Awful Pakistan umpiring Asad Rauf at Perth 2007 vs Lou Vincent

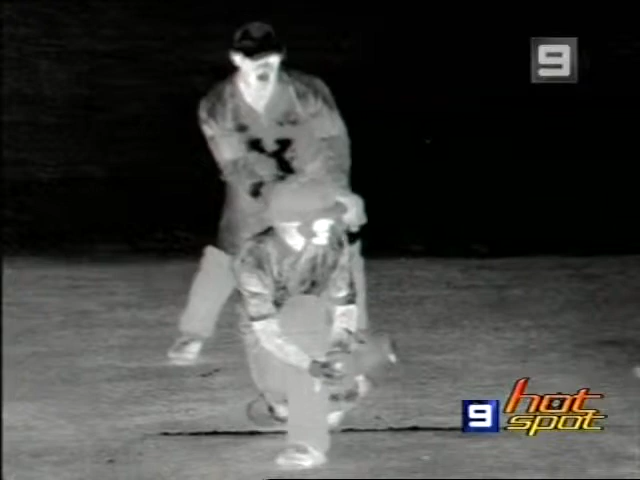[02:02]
I see the mark on the ball there where the ball's been hit. But there's certainly a mark on the bottom of the bat. Now whether that's the bat hitting the ground, I'm not sure. But I've got a feeling this ball may have hit him on the gloves. The gloves and the splice and the handle. The mark on the bat there definitely is the bottom of the bat hitting the ground. Anything on the pad is probably the glove hitting the pad.